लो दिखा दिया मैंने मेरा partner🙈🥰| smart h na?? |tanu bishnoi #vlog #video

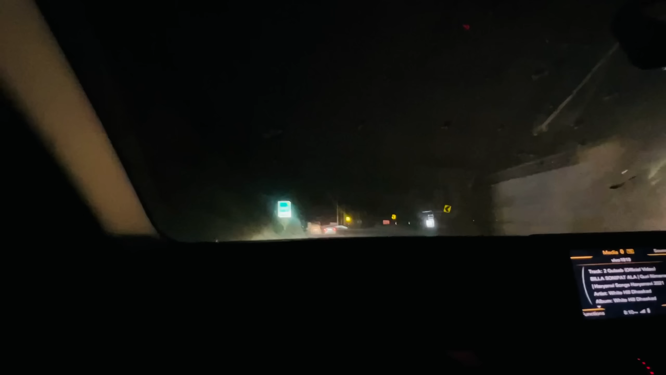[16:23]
तो थोड़ा सा वेट करो और जो सुबह थे इंतज़ार करने लग रहे हो वो भी दिखाऊंगी, ओके।
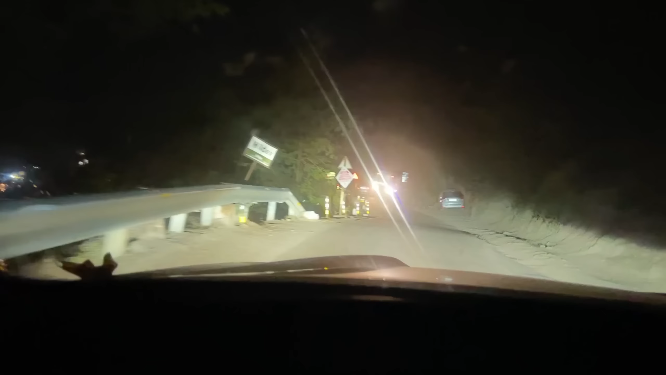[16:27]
तो गाइज यो थे सिंगल वे देखने लग रहे हो और इतना डरावनो रस्तो है, बहुत सी जगह तो मतलब सेफ्टी को नहीं रोडांग करने बिल्कुल भी, अगर थोड़ा सो भी ड्राइवर हड़को हुए नहीं तो मेरे हिसाब गाड़ी नीचे उतर सके है।
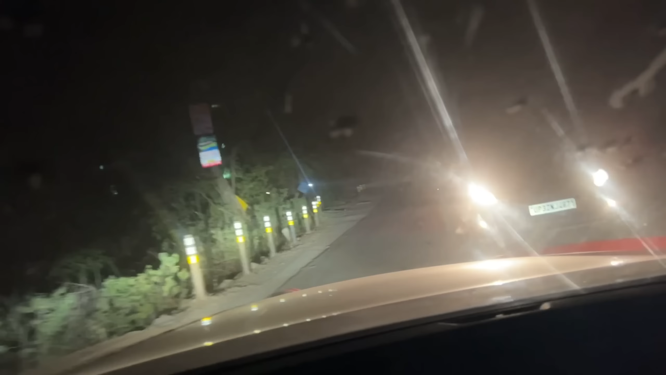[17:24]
कुकर लाइट लगे हो देखो, सेफ्टी बिल्कुल भी को नहीं, जब के बताऊँ अभी किसी लोकेशन में जान लग रहा घाटू घाट के ऐसे नाम हुए कुछ, तो बहुत अच्छे रिजोर्ट है वहाँ पे, तो जाके देखूँगा 5-7 रिजोर्ट बतावे जो भी है। तो 5 मिनट को राह रही है इंगे हिसाब तो, लेकिन 2 किलोमीटर है मतलब 10-15 मिनट राम लग जाएगी,